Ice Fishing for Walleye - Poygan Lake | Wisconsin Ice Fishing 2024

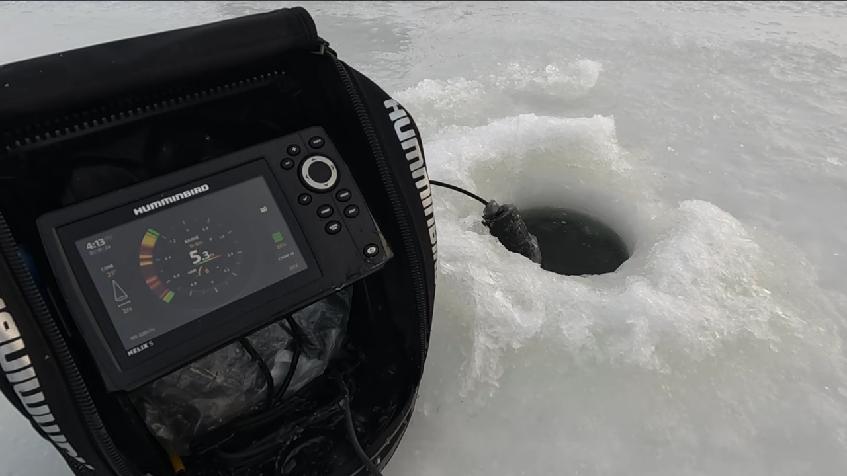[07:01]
Dude, I got a huge mark, dude. Oh, yeah? Yeah. Oh, God. This guy raced up for it.
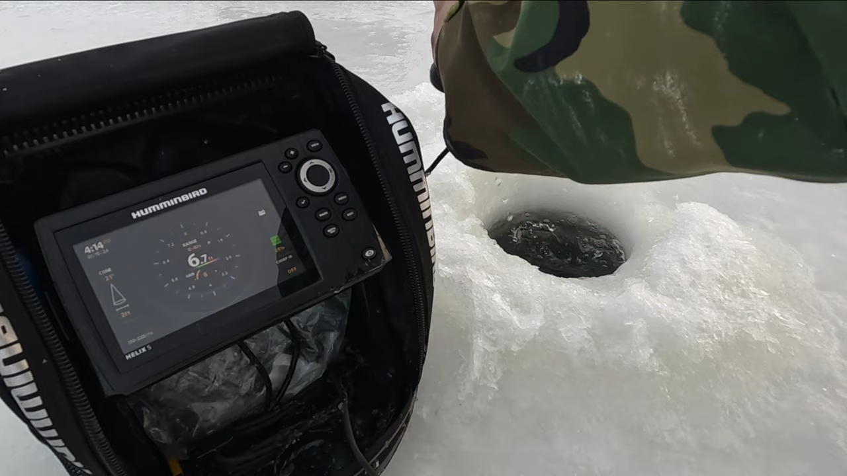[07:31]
It's probably another big walleye. Yeah, it's a nice walleye.